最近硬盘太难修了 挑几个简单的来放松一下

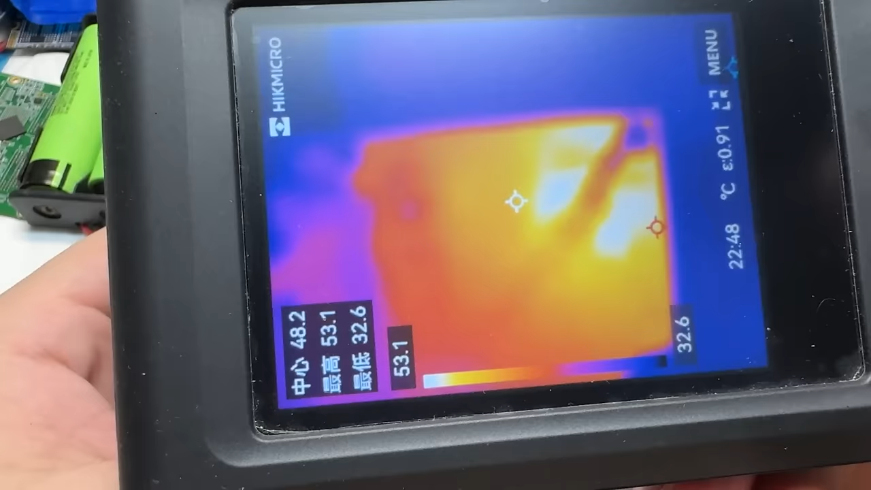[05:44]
On screen: spot 48.2°C, max 53.1°C, min 32.6°C, scale top 53.1°C, scale bottom 32.6°C
右上角这一块在发烫啊这边好像没啥反过来是一颗电源管理芯片我们可以看到这个电源管理芯片已经烧到72度了
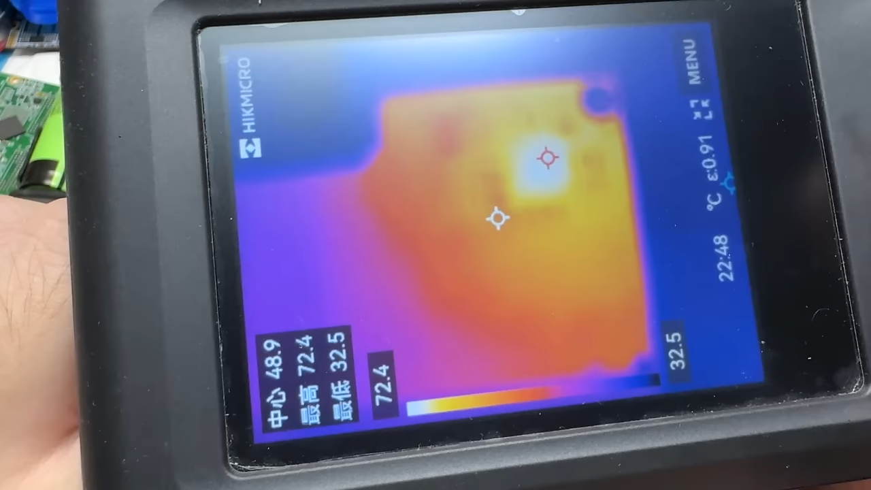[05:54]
这个温度还会不断地提升咱们把这个电源管理芯片给它拆掉看一下
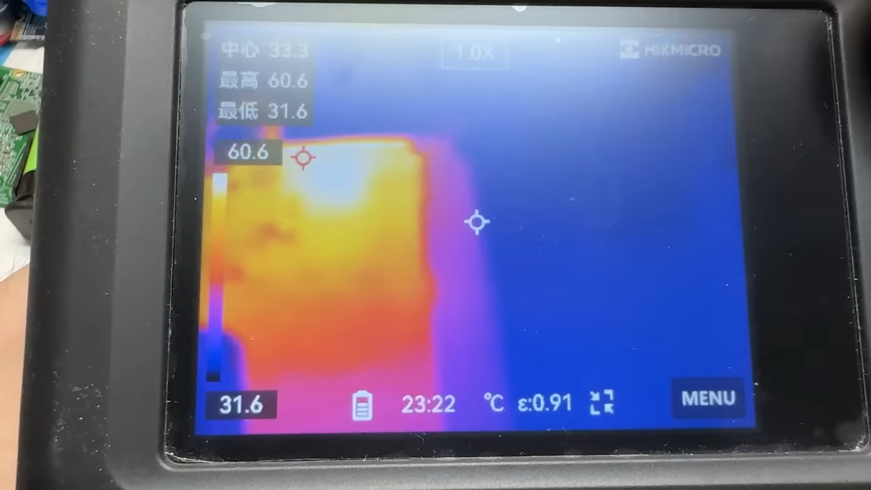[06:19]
On screen: max 60.6°C, min 31.6°C
上面这一块在发烫啊
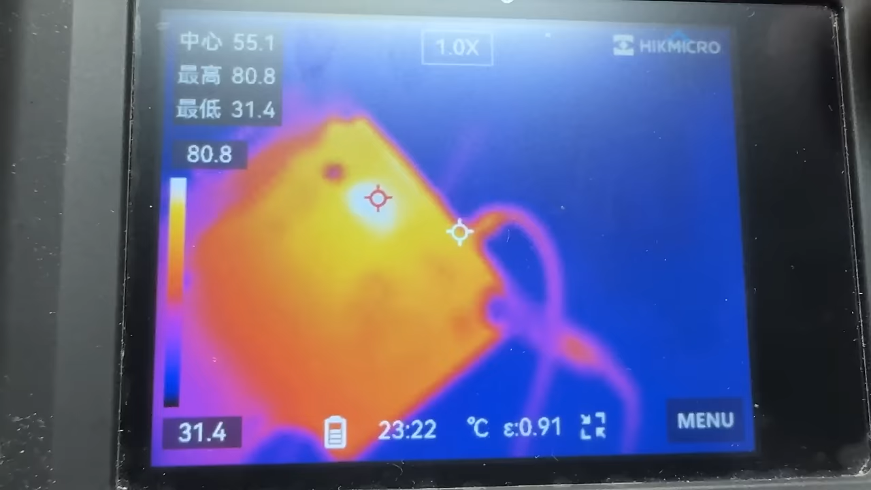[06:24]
On screen: spot 55.1°C, max 80.8°C, min 31.4°C, scale top 80.8°C, scale bottom 31.4°C
翻过来温度更高了直接烧到84度